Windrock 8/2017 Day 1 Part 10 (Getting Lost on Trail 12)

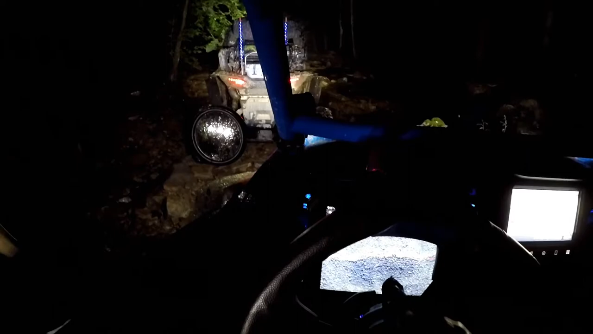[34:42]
That red line is the trail. The yellow line is where we are.